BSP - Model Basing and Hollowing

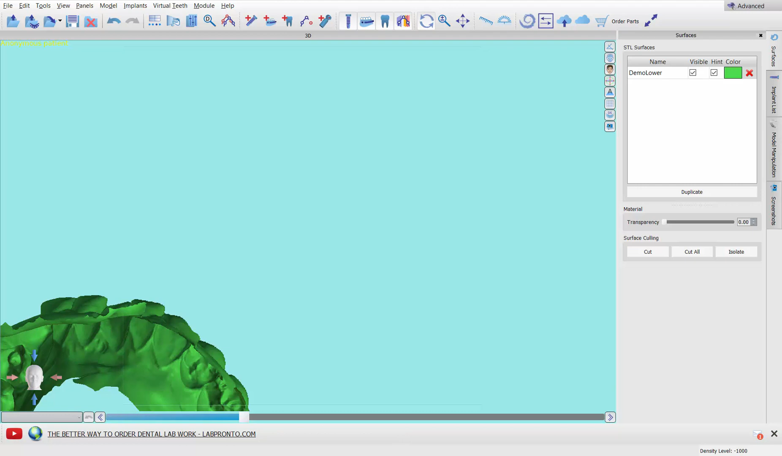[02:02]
sorry, let me close these notifications, the alignment. If I click, it's always down here to the left. And if you notice, I'm supposed to be looking down on the head, but I'm seeing front of the teeth.
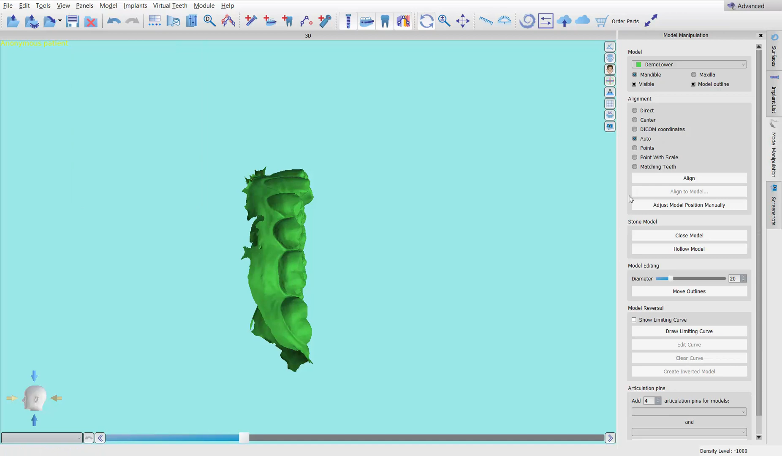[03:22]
Now, if you notice, it's already been selected up here. This is the demo model I just brought in. I'm going to click right here where it says Adjust Model Position Manually.
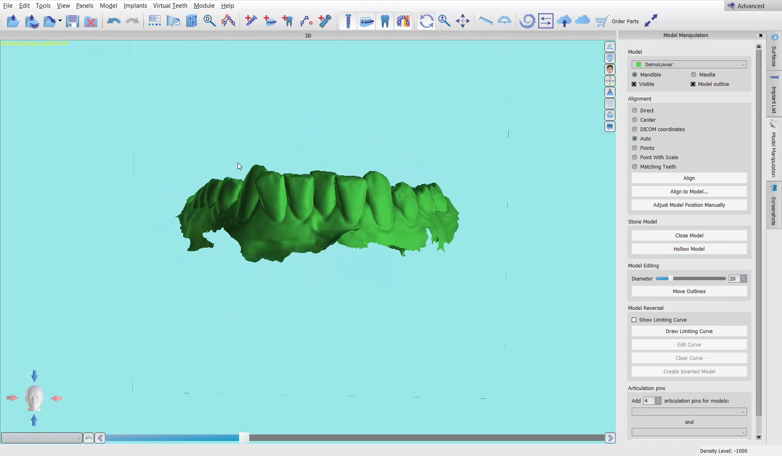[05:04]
So anyway, next thing we're going to do is we're going to clean up all the excess. You don't have to do this. You can just close it and let it kind of clean up a bit of it on its own. I don't like doing that. I like to try to get things cleaned up for myself. So I'm going to go ahead and I'm trying to line up the gingival margins of the last teeth and the canines. Now, it's not as perfect to do so, but I'm just trying to eyeball it. To cut, I'm going to hold the shift button on my keyboard. It turns into a crosshair. I'm going to click the mouse and drag. It's going to make sort of a lasso and it's going to connect the round part with all straight line. I'm just aligning that line up with what I want to cut off.
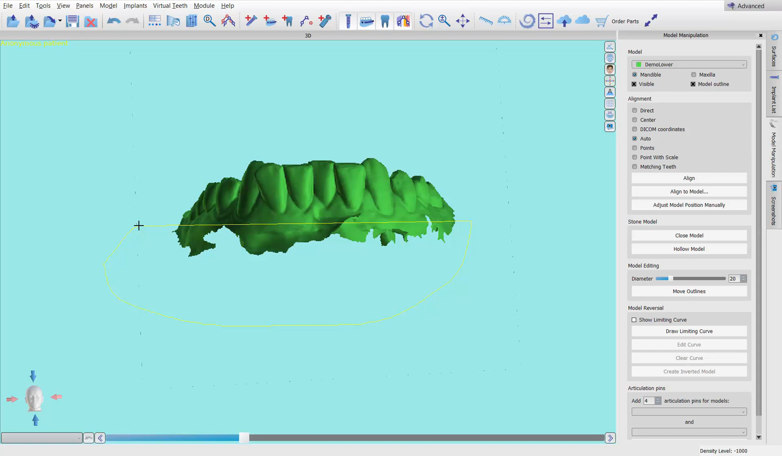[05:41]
It gets pretty close to the gingival margin on that canine, but it's okay. Now, I'm going to let go of the shift button before the mouse. Now, let go of the mouse. It's going to trim away everything.
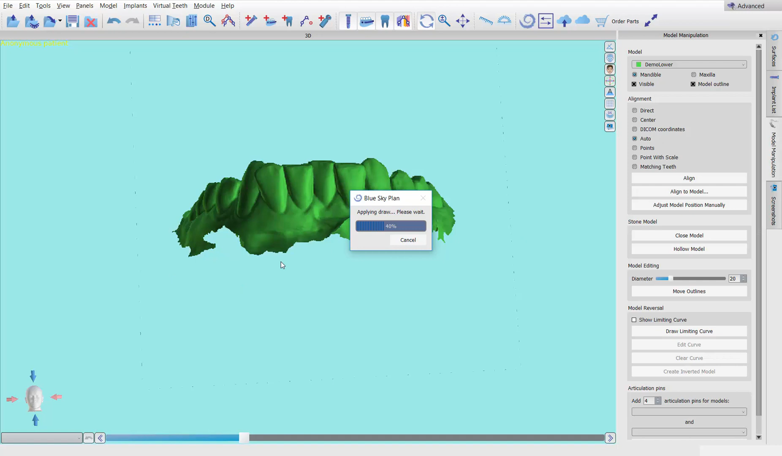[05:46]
The more you're cutting off, the longer this step takes. But I like to make this first cut because although it won't get everything perfect out here, pretty close, the lingual gets pretty darn nice.
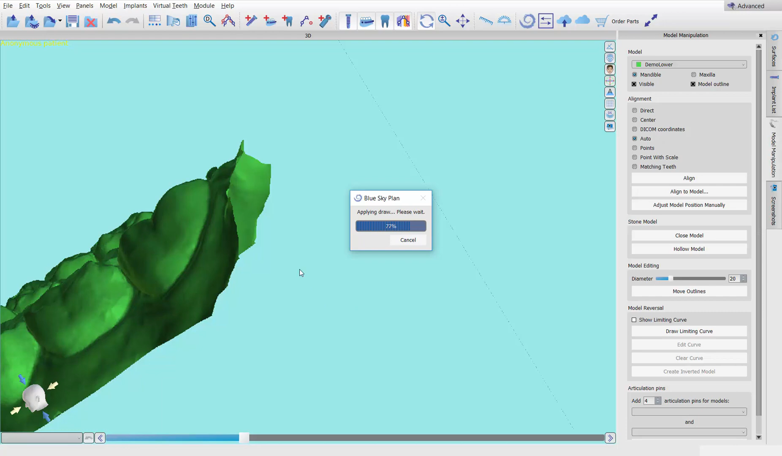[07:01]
I'm going to press shift, lasso, and cut these two at the same time. This doesn't have to be perfect. This is like taking your models and shoving them into a model grinder on the heels, just sort of clipping those flat. It doesn't have to be perfect. Okay. So now we're done. We're done trimming it up.
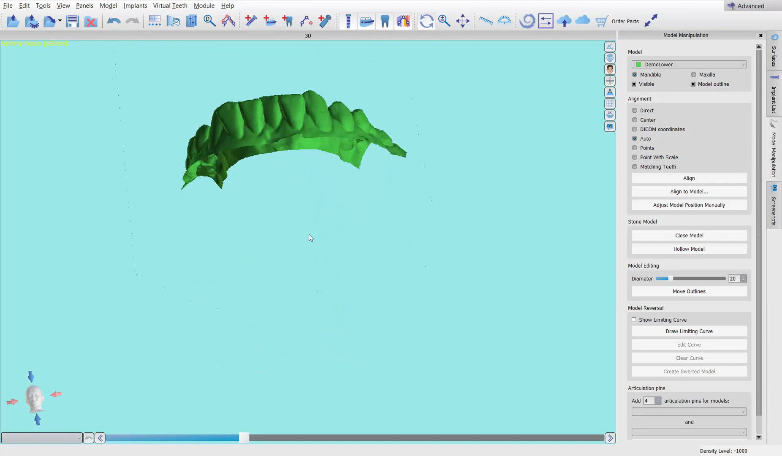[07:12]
We're all ready to close this model. Now, for the sake of this video, I'm going to come over to surfaces. I'm going to click on this and I'm going to duplicate it.